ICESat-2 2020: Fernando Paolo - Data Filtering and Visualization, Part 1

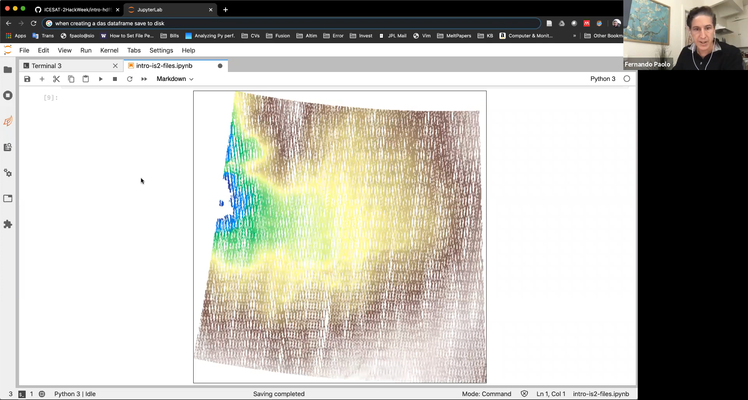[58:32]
And this is the Pine Island trunk. And we are plotting high. So this is, you know, terrain and this low gradient on terrain here.